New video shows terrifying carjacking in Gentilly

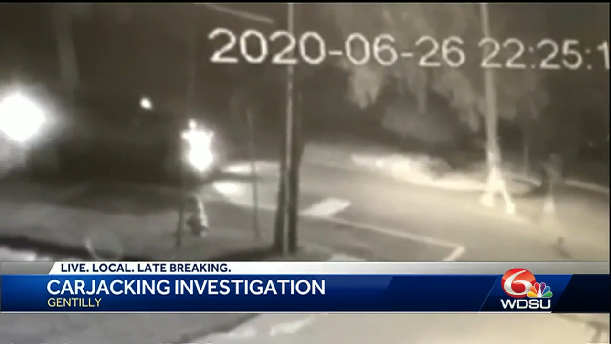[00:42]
A car then follows. Two teens get out with what appears to be guns drawn. In the video, you can hear them yelling at her to get out of her car. You then hear her screaming. Now, a short time later, the woman runs out for help and goes to a home nearby.